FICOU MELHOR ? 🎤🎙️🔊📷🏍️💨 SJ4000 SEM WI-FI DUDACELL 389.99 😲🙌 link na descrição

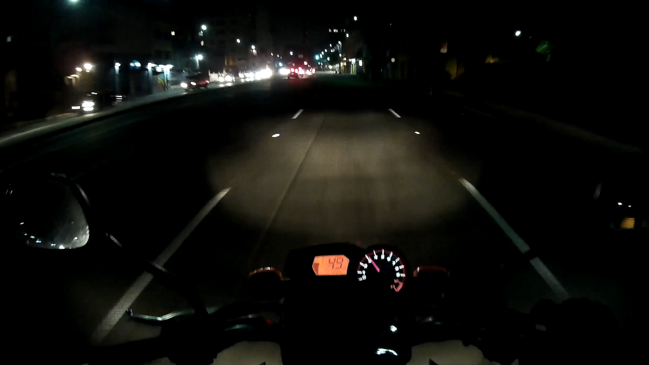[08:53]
ai que cheio você viu o manil que passou no sinal vermelho foda né as vezes vai estar acelerando essas horas assim a noite é complicado que o pessoal não fica no sinal e vai que os caras não prestem exceção se tá vindo alguém correndo ou não e dá merda né meu fogo fiscalização eletrônica tem radar aqui